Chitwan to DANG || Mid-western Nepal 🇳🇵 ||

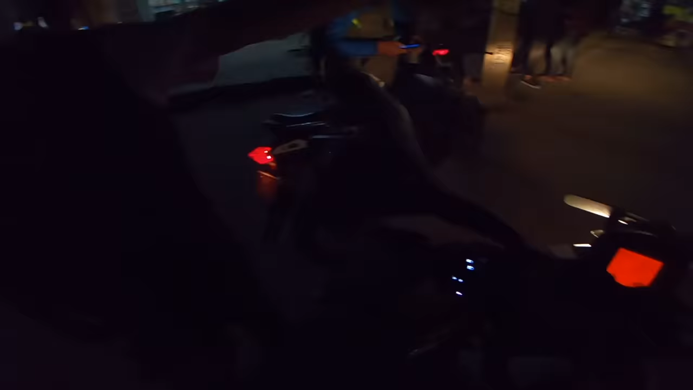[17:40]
त्यो खोला खोला हजुर सिधै जाने हजुर, त्यहाँ बिपी चोक आउँछ, बिपी चोकबाट सिधै पश्चिम जाने हो नि. हस् थ्याङ्क यू, पुल पुगेपछि भेट्छ है त फेरि म.
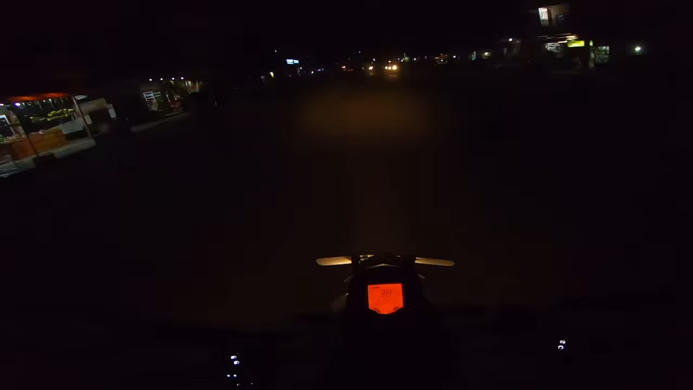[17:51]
चिने चिने, यो तुलसीपुर बजार हो, तुलसीपुर बजार हो यो होइन. अब यहाँबाट थोरै अगाडि गयो भने चाहिँ के आउँछ भन्दाखेरि एउटा पुल आउँछ हो कि होइन,